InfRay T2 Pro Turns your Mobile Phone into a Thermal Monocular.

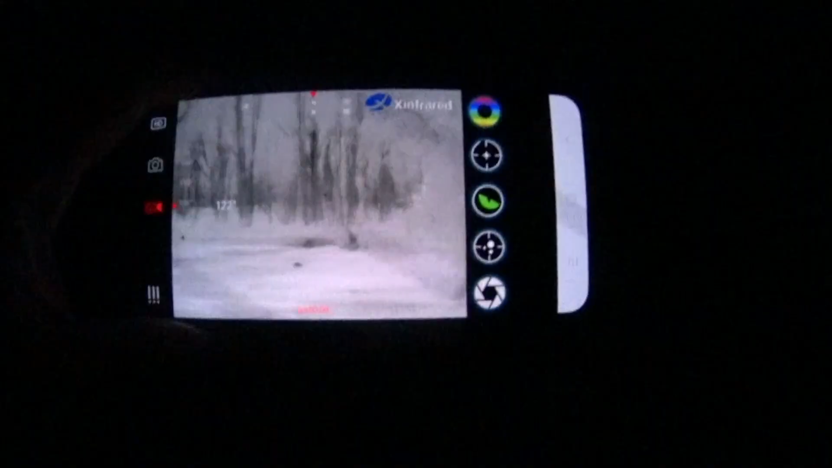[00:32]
You ready? Let's try there front. You got a kangaroo as well I think.
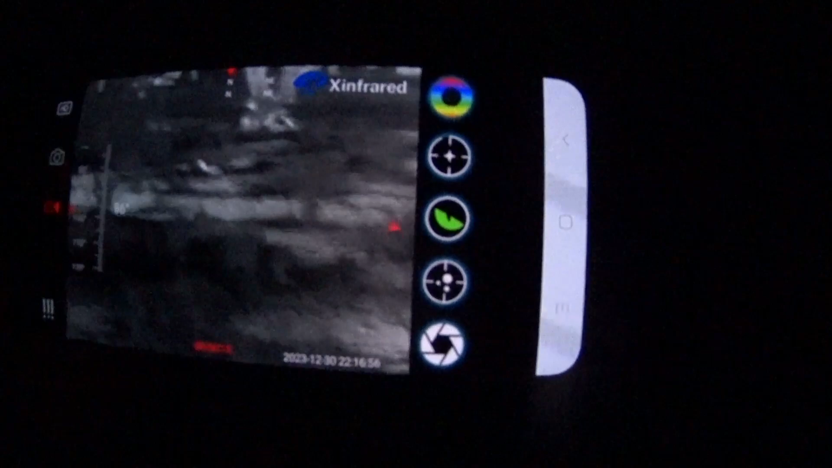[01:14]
Okay there he is there. Light him up Luke.
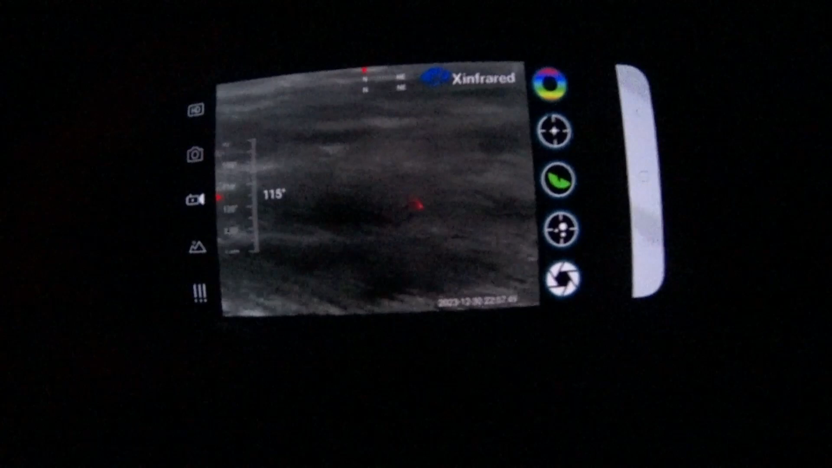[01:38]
We're just trying to find him. So this little device that you carry in your pocket
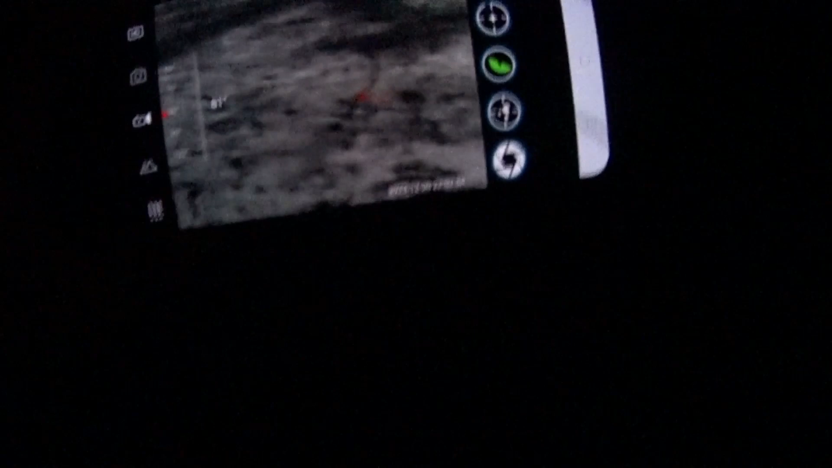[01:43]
and click to your phone could be very handy when we go to look for trying to find the thing.
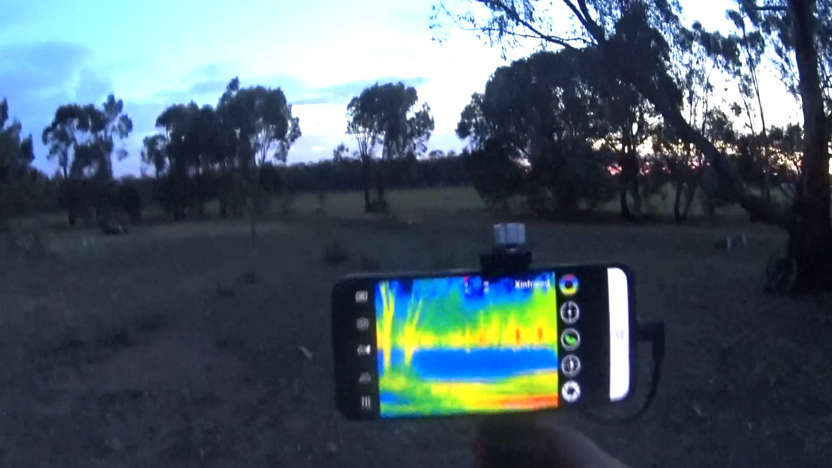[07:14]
So you can see some of the screens
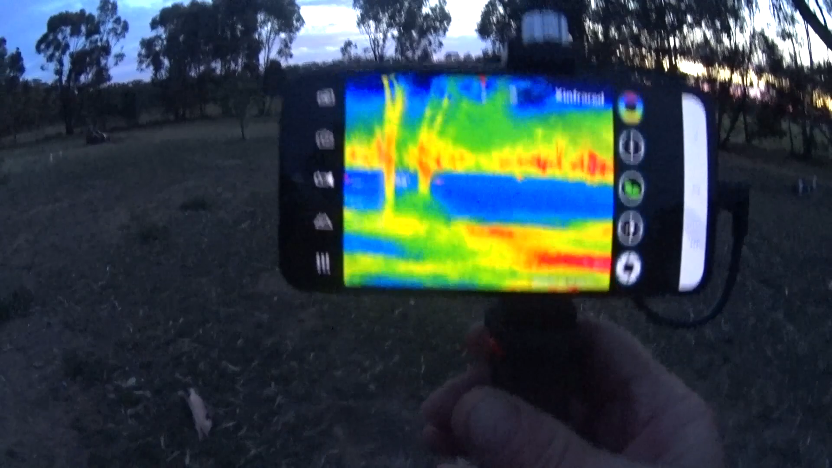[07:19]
you can record with the camera as well. It's got all the settings down the left hand side.
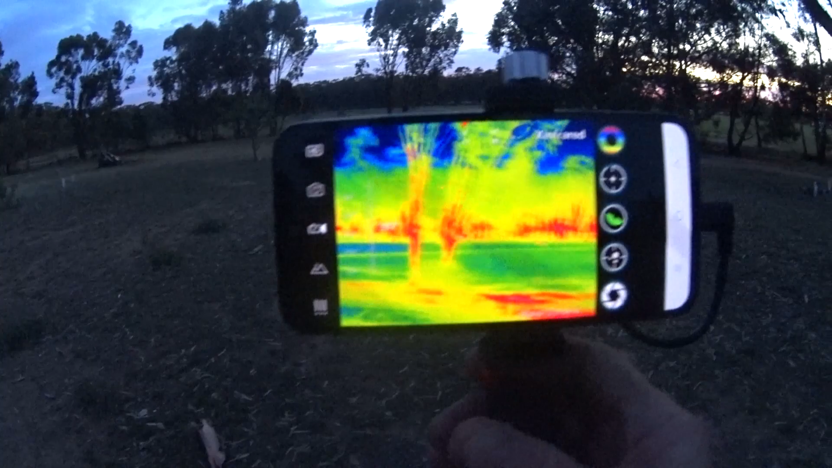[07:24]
You can look at the different settings that the machine has.
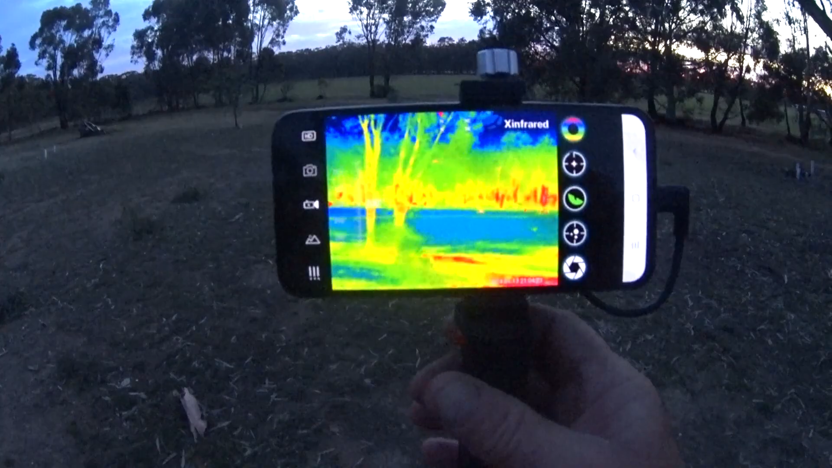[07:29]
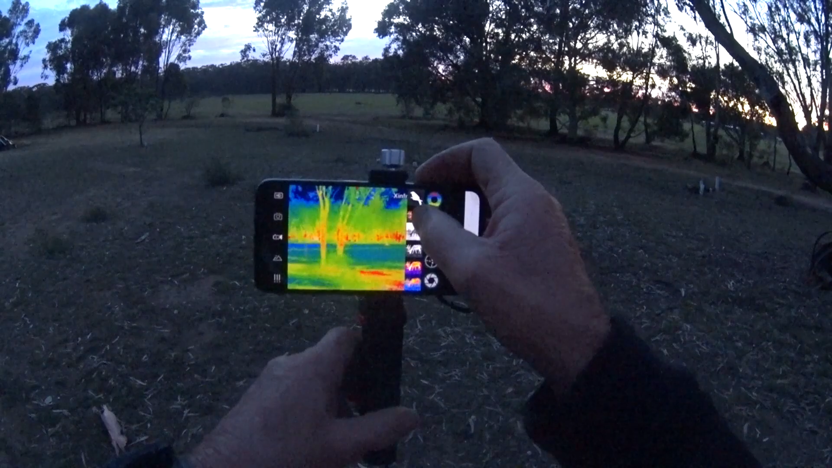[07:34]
It's even red hot there. You can see those kangaroos.
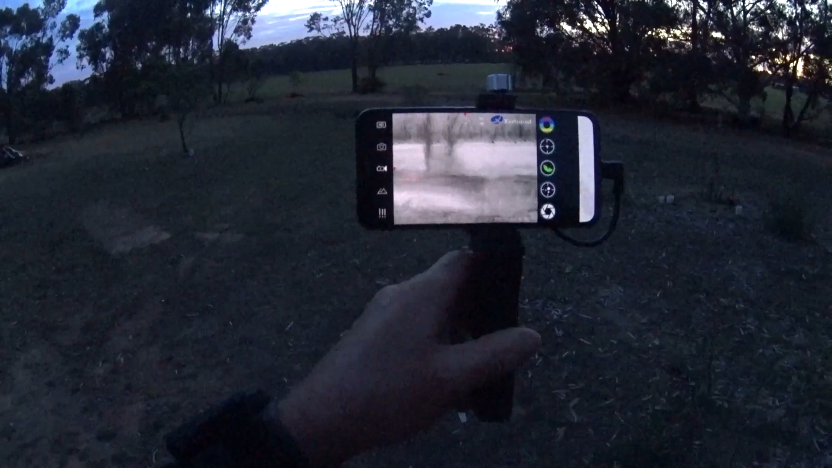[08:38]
As well as the crosshair you've got like a little
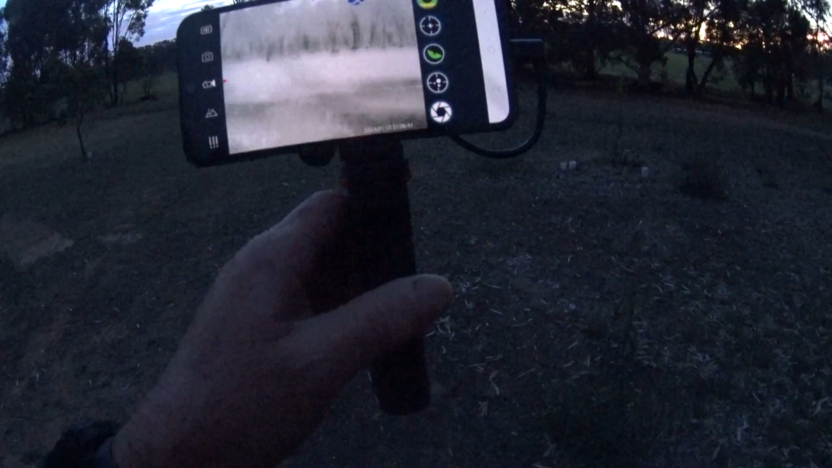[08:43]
hotspot finder type program as well.
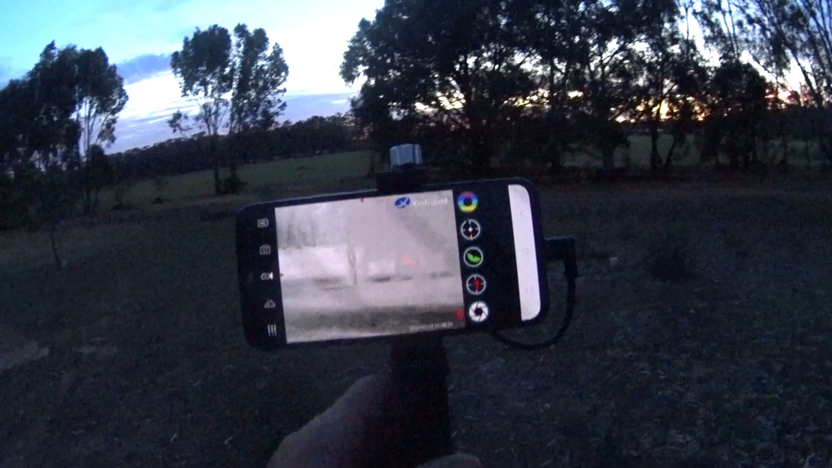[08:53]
And you can see the little. It's trying to find a. And it's certainly fixated on those roos over there. You can see the little dot.
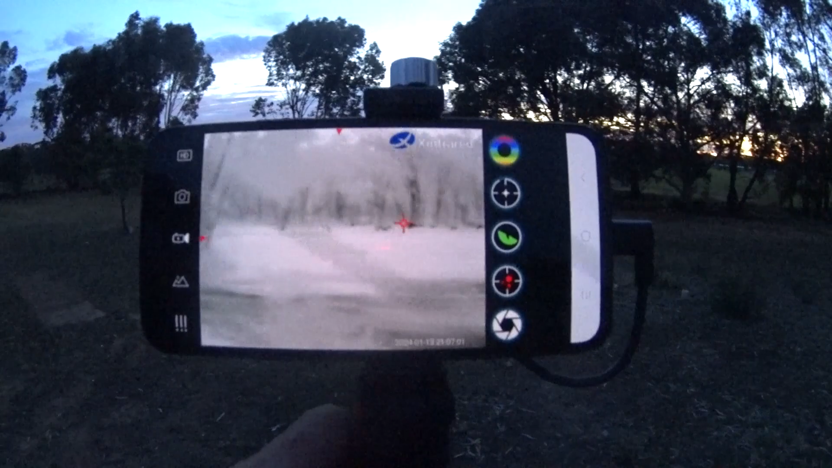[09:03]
It's really quite handy. So for a device. That's simple as it is.
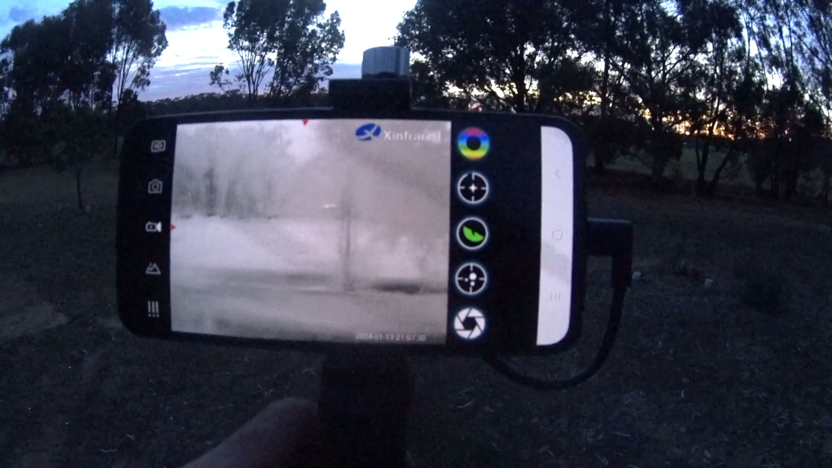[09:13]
Doesn't have a battery. You can hook it up to your phone. Type C. You know.